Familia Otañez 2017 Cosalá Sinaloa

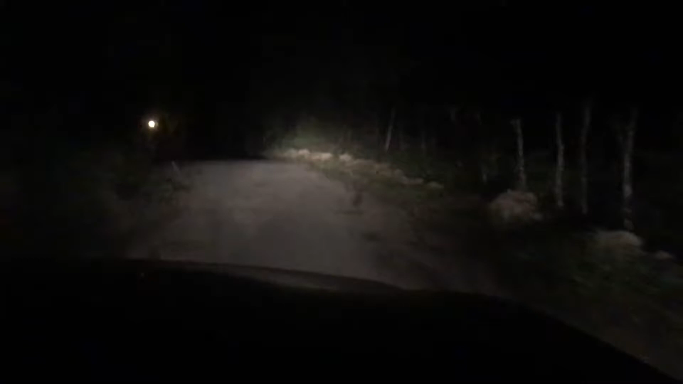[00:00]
Cochama. Aquí nomás, mira, por las calles de Cozalá, a medianoche, barrancos y brechas. Los guachos nos pelan la verga. Aquí andamos en brechas y callejones y veredas, mira, Los guachos nos pelan la verga. A los homies, a los choros de Cozalá. Yo soy.